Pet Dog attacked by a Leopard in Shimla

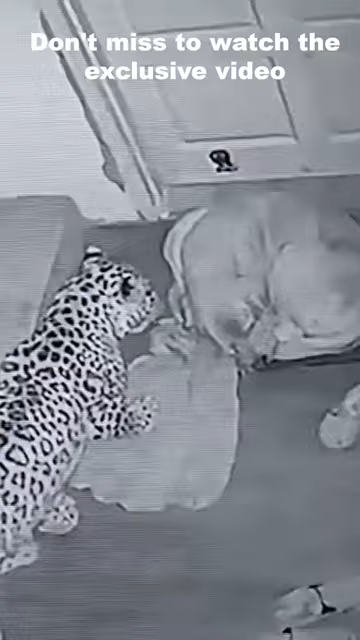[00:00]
or even higher, depending on the breed. I wonder how the dog couldn't realize the presence of the predator standing close to him, staring and awaiting chance to kill. Leopard gets even more closer to the dog and stands still, without even moving a muscle. The leopard is really patient and shouldn't make a wrong move, or else he will miss an easy prey. Interestingly, the leopard took some time to attack its